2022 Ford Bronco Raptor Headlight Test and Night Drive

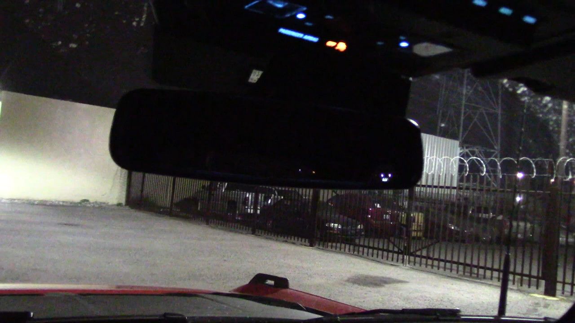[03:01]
One thing I do not want to do is drive in heavy city traffic with a blacked out mirror it's not safe it's dangerous so if you give me a switch to turn it off I'm happy but apparently we don't have a switch to turn off the auto dimming mirror. On some vehicles you can do it by programming the computer system but I can't find any way to do it and since this is a prototype vehicle I don't have a notice manual so apparently in order dimming mirrors what I'm getting I'll just have to live with it although you can turn them off by putting a piece of tape over the sensor hole
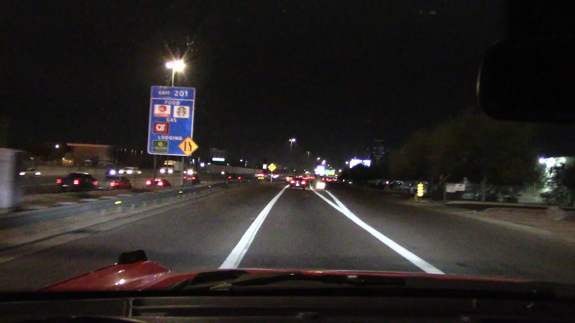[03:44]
and down the ways lights up
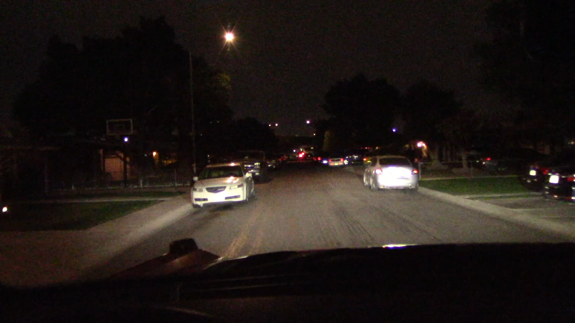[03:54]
okay let's do the dark dingy street test slow beam high beam looks pretty decent to me
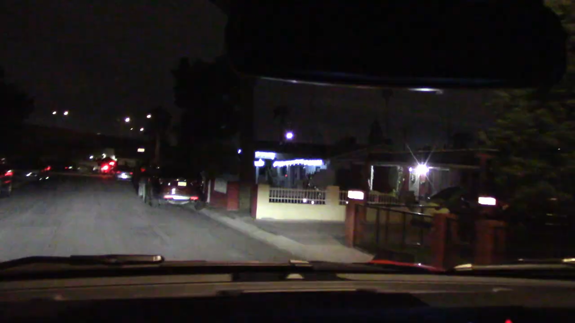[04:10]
still got the Christmas lights up and it's almost February oh well not the most fantastic headlights I've ever seen but more than adequate I would say very good plus it passed